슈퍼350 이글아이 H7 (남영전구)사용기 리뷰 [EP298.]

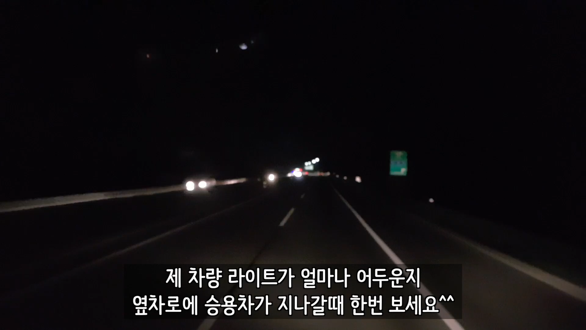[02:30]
육안상으로도 그렇고 제가 지금 핸드폰에 보이는 화면으로도 그렇고 그다지 그렇게 눈에는 잘 변화가 보이지는 않는데요 음... 뭐랄까요...
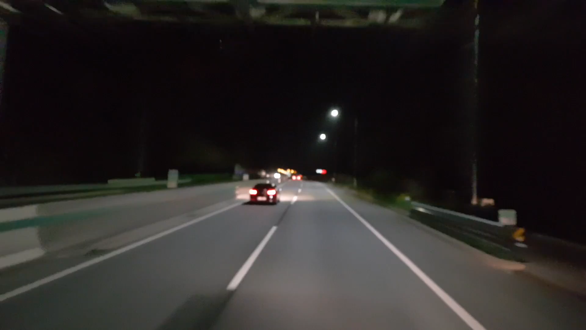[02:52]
밝기는 잘 모르겠어요 이게 도속도로가 가로등이 한번씩 보이기 때문에 그렇게 눈에 띄지는 않는데 조수석 쪽이 약간... 뭐랄까... 조금 넓어진 듯한 느낌은 조금 나요 범위가 전체적으로 그리고 길이도 살짝 길어진... 그러니까 사거리가 조금 길어진 느낌도 조금 나는 것 같기도 하고요
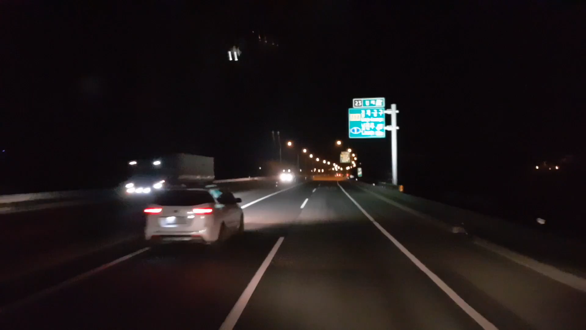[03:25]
조수석 쪽이 약간 더 밝은 느낌은 나지 않나요?
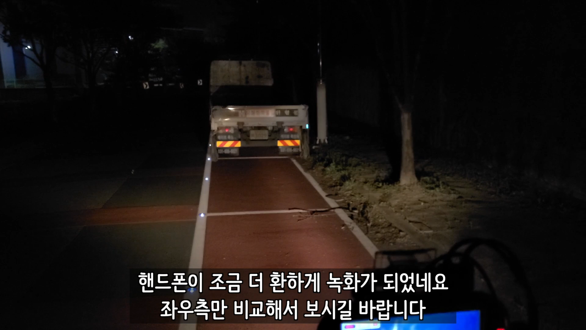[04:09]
이게 지금 가운데쯤에... 블랙박스가 가운데쯤에 있으니까 가운데에서 지금 비추고 있는 겁니다 가로등이 저 뒤편에 하나 있고요